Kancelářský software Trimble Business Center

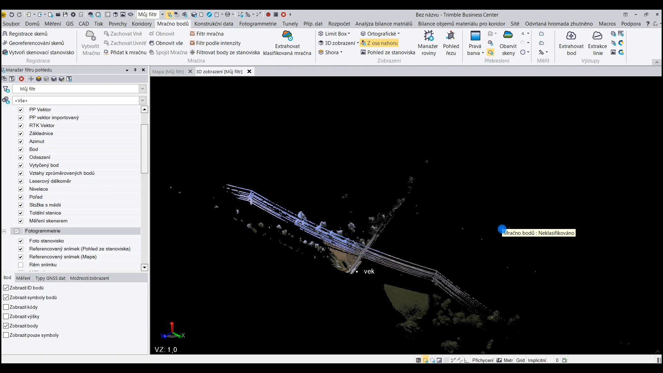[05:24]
na kterých bych rád ukázal automatickou extrahci bodů. Já můžu jednoduše vybrat zájmovou oblast, na které chci body extrahovat.
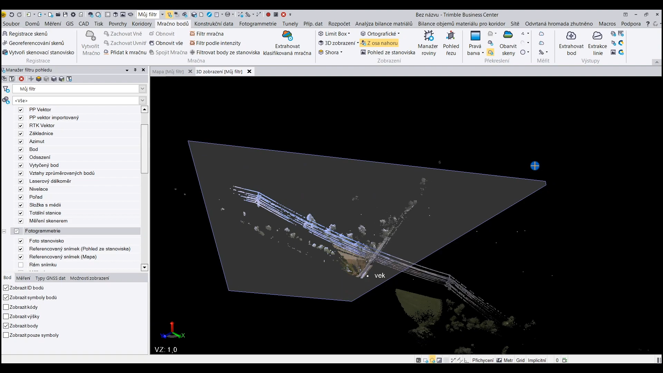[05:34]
A je zde funkce Extrahovat bod.
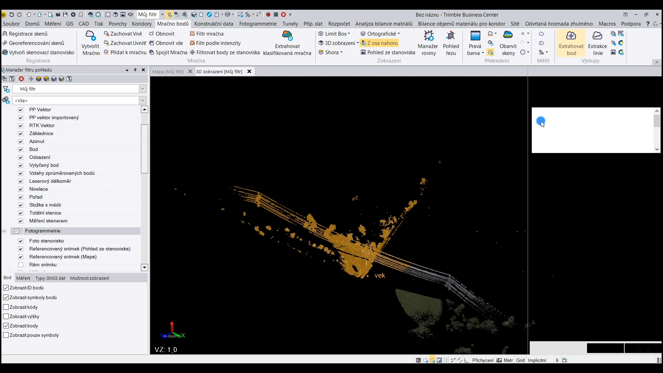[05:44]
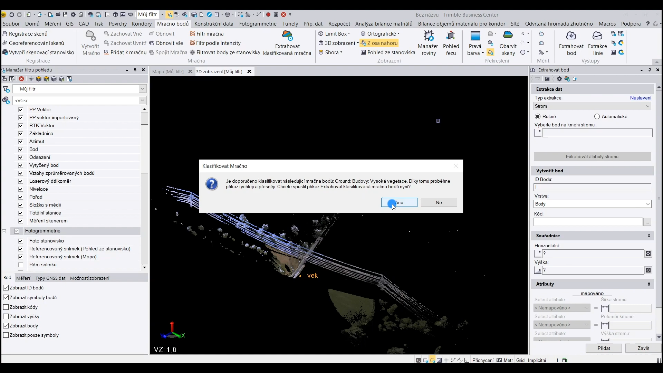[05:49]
Následně můžu vybrat typ extrahce. Co budu extrahovat? Může to být strom, může to být stožár či značka. Pro tento dataset vybereme strom. A můžu ho klasifikovat, respektive nacházet, extrahovat i ručně. Čili klepnutím na kmen toho stromu se mi vyplní parametry, které zde jsou vidět.
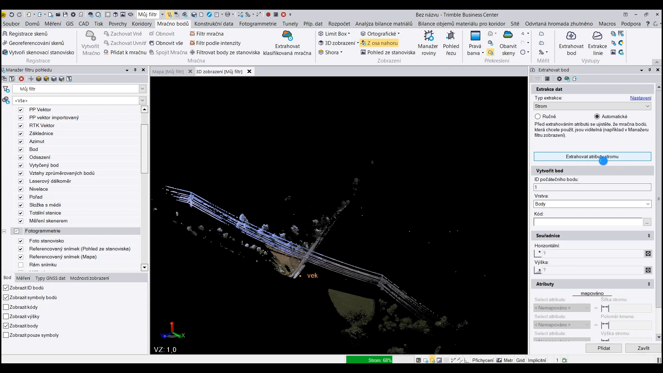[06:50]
Samozřejmě jedná se o automatický proces, čili je lepší provést nějakou kontrolu.
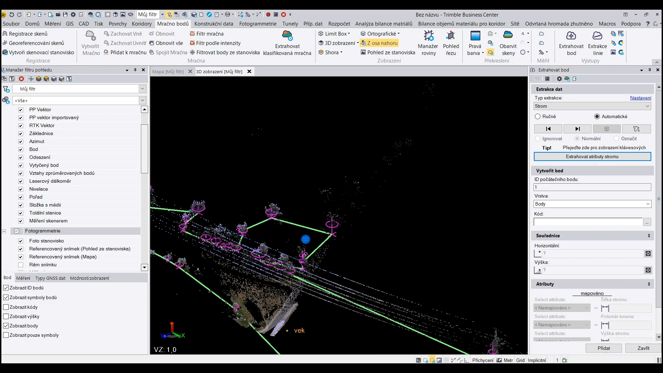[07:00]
Vidíme, že program nám označil stromy, které automaticky našel.
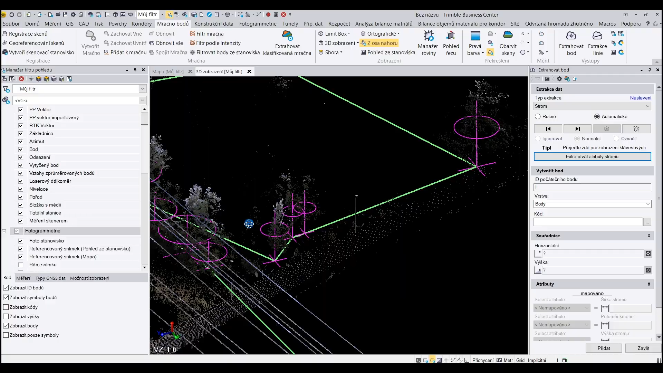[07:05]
Ke každému tomu stromu můžeme uložit bod.
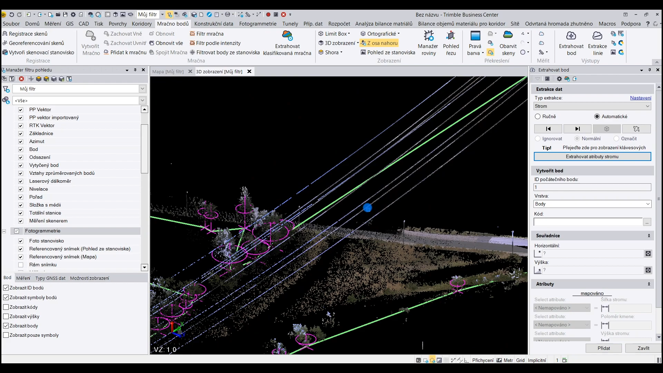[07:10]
Ke každému z těchto stromů můžeme zjistit ty parametry, které jsem již zmíněl.
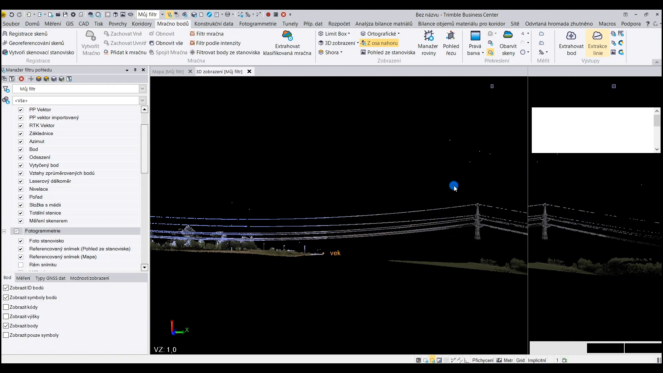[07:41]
Já to zde ukážu na tom elektrickém vedení poměrně pěkně. Zde vidíte několik typů té extrahce linie. Linie nad hlavou, což je ideální takhle na ty dráty vysokého napětí, pak případně obrubník a příkop. Je potřeba si zvolit nějaký počáteční bod, nějaký koncový bod. Vybrat nějaký bod na té linie. Samozřejmě bych to mohl udělat další.
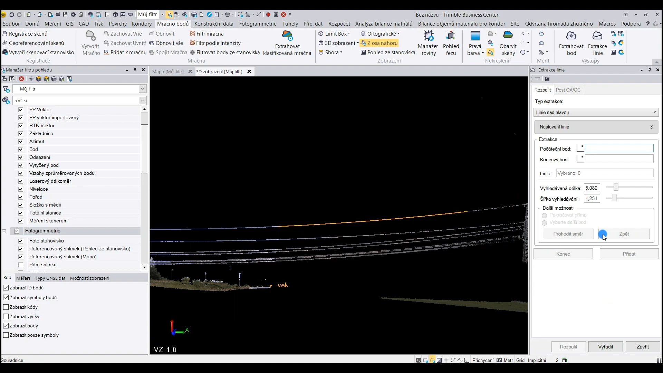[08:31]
Vidíte, že program automaticky mezi těmi dvěma body nakreslí tu linii. Já ji dám přidat do výkresu. Zavřít.
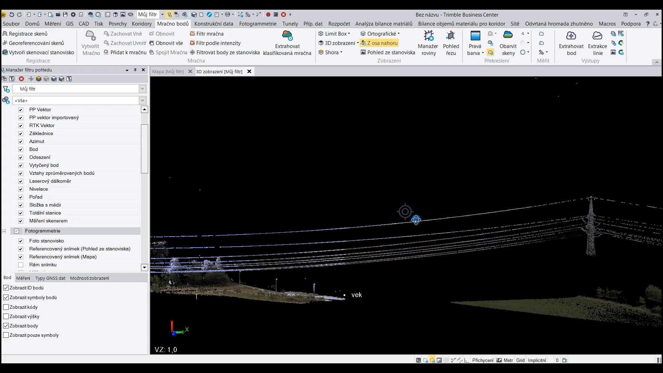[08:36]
A vidíme, že ta linie ukopíruje přesně ten naskenovaný drát vysokého napětí.
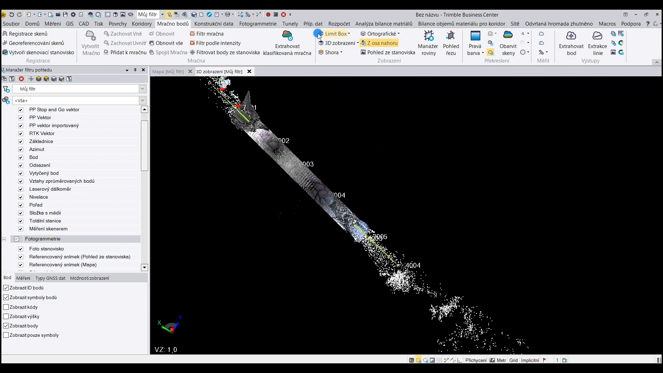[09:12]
řezy se provede jednoduše v Trimble Business Centru pomocní na definování roviny. Vidíme zde celou škálu, jak rovinu lze definovat.
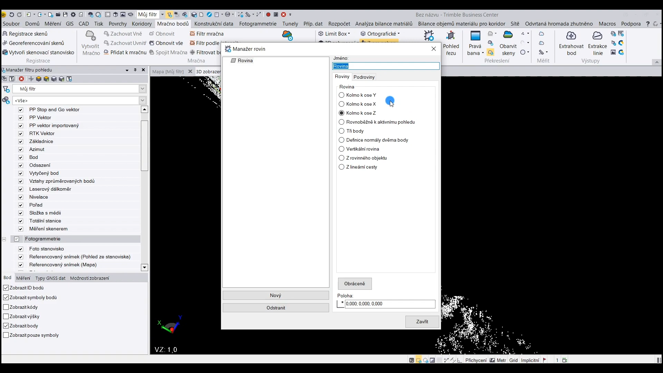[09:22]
Pro tuto aplikaci nám vyhovuje vertikální rovina. Tam samozřejmě potřebujeme zadat dva body, protože ten svislý směr je dán, takže dva body stačí.
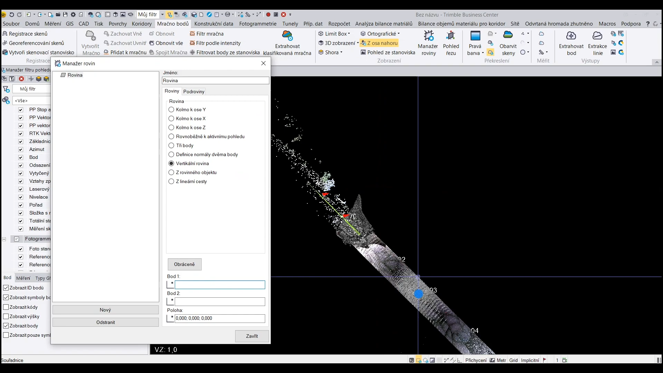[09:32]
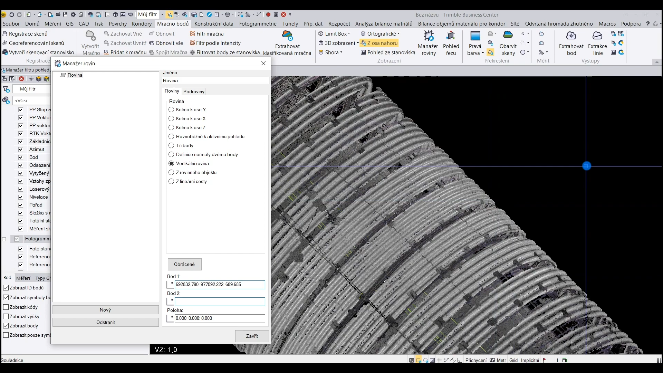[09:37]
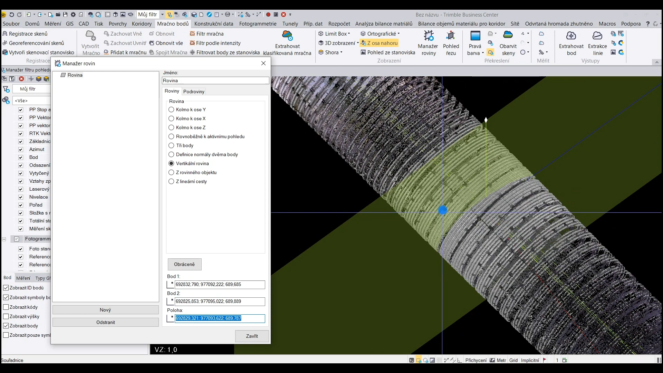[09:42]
Můžeme si zkontrolovat, že ta rovina se nadefinovala, jak my chceme.
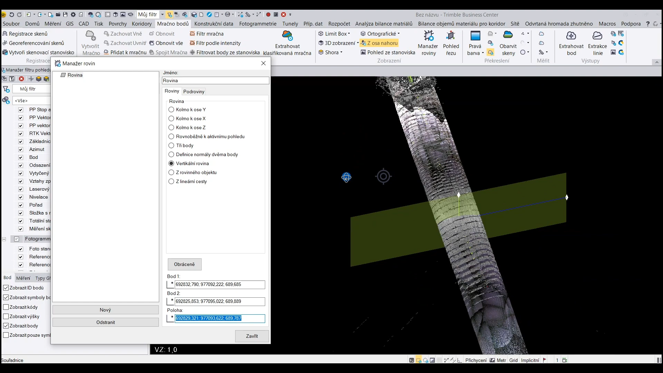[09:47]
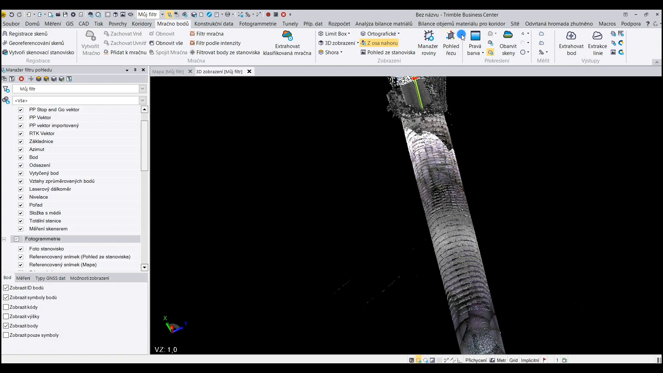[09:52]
A pomocí funkce Pohled řezů si můžeme zobrazit řez v tom daném profilu, kde vidíme, že zde je vybraná ta rovina, kterou jsme nadefinovali. A zde je tloušťka roviny řezu, čili tloušťka toho průřezu tím mračném bodům, které body se zobrazí. Je zde pak možnost v manažeru roviny nadefinovat ještě subroviny, čili například to rovnoběžné roviny s touto nadefinovanou o nějaký intervál.